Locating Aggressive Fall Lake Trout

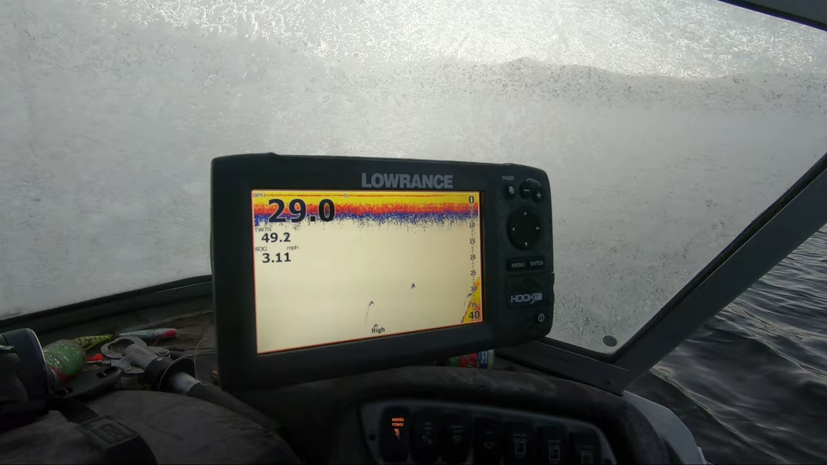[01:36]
On screen: speed 3.11 mph
mint column suspended or on the bottom so what you're gonna want to do is just fish throughout the column
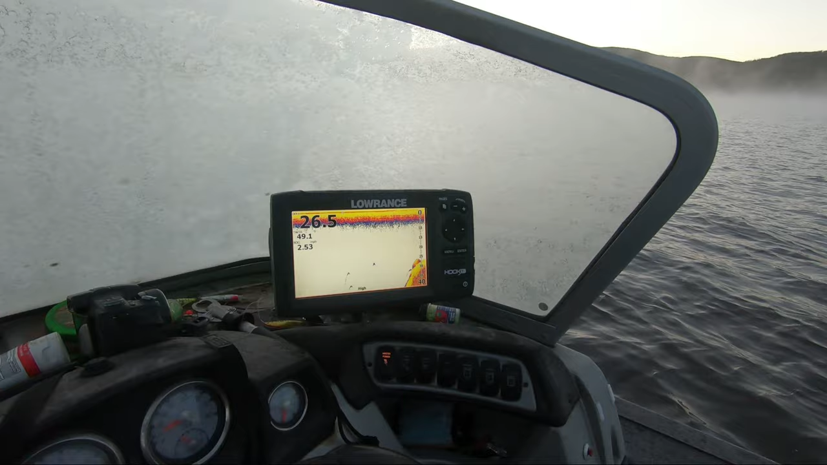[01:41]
26 feet to 40 to 80 just like that right there look at them all there's more than one right there see how they're all lined up down there that's